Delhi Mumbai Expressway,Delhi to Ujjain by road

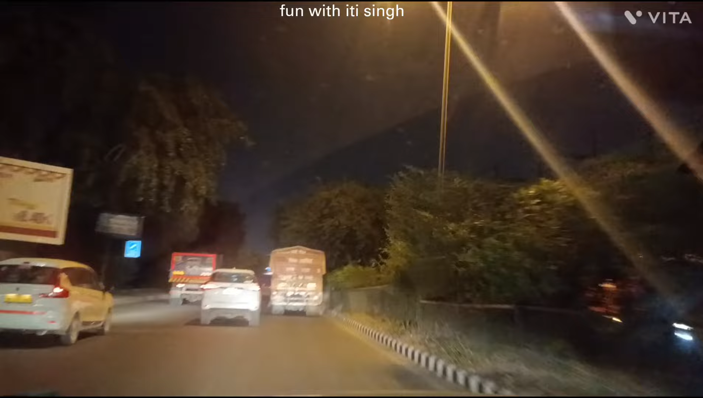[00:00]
हेलो फ्रेंड्स गुड मॉनिंग वेलकम बैक टू माई चैनल फन वित इती सिंग आज हम जा रहे हैं उज्जयन दिल्ली मुंबई एक्सप्रेस वे से अभी हम आश्रम से निकले हैं और टाइम हो रहा है तिन बज के तीस मिनट इस एक्सप्रेस वे से हम 12 गंटे में उज्जय
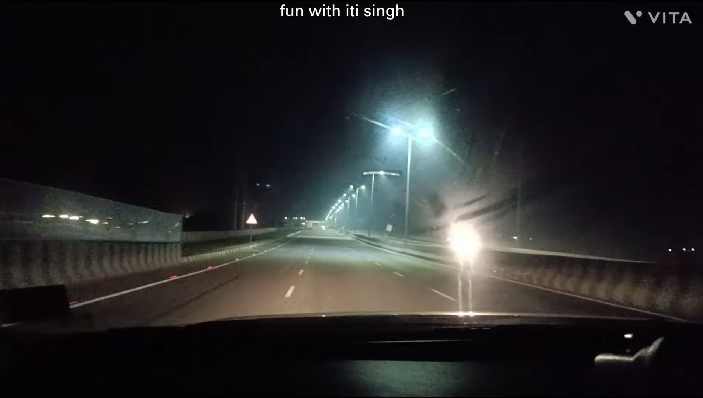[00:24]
दिल्ली मुंबई एक्सप्रेस वे पे एंट्री कर ली है यह एक्सप्रेस वे 1350 किलोमीटर लंबा है जो कि दिल्ली को मुंबई से जोड़ता है पेट्रोल पम्प आ गया है यहां से हम पेट्रोल लेते हैं और फिर आगे चलते हैं